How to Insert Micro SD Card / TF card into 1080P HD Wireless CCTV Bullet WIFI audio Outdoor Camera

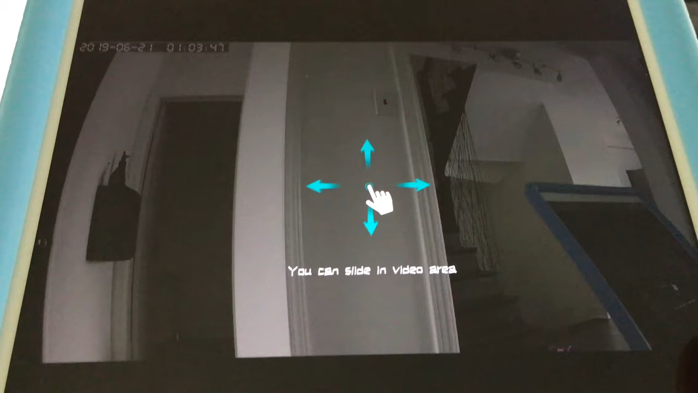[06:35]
so i've got my camera right beside me so you guys can see my ipad that i'm using